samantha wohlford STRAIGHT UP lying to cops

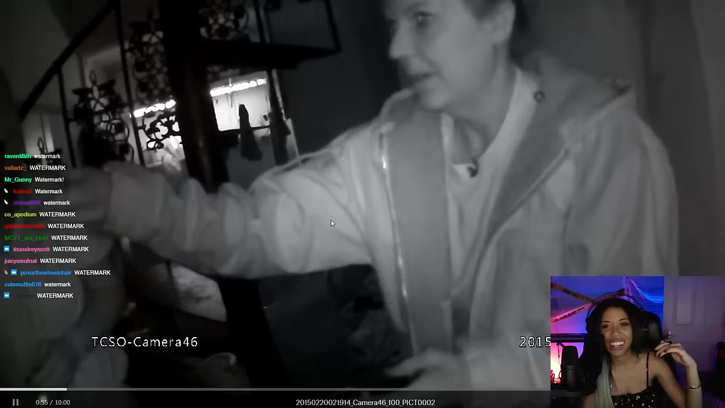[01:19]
so this is the mother and then here's samantha's bitch ass right now and she about to lie look y'all can just see a little bit of her arm oh samantha ready to lie so this is the first instance of lying and manipulation
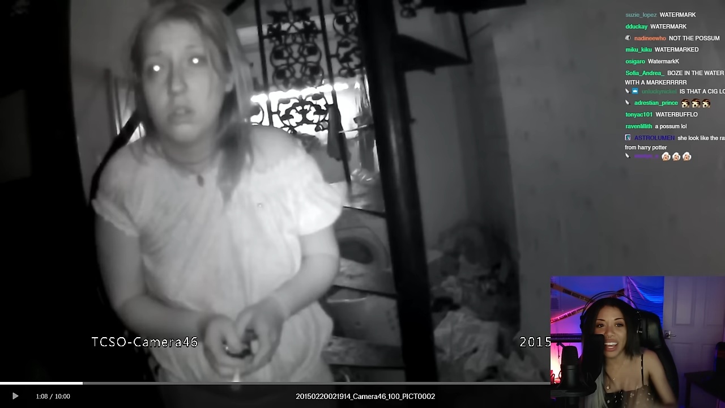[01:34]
that i'm about to point out right now when something horrible happens to you and an officer arrives anyone's first
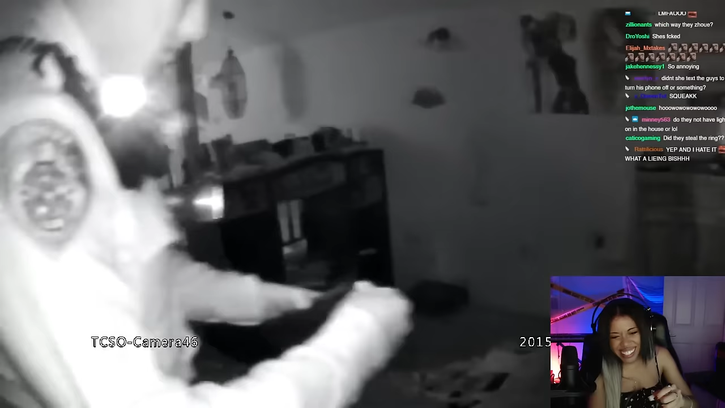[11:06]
she said it's multiple subjects wearing all black hey
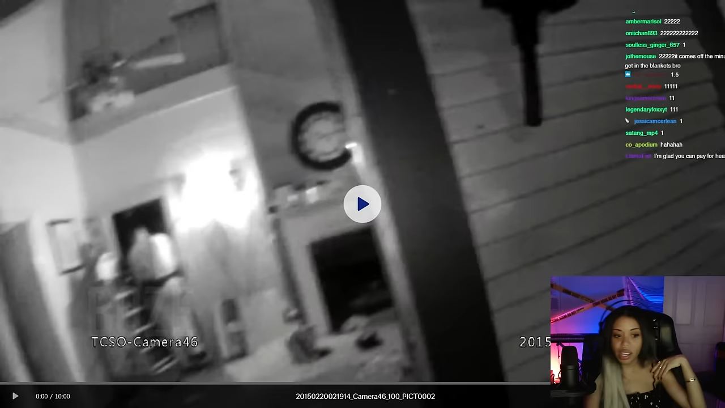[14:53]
right that's the first that is the first footage remember guys this is raw body cam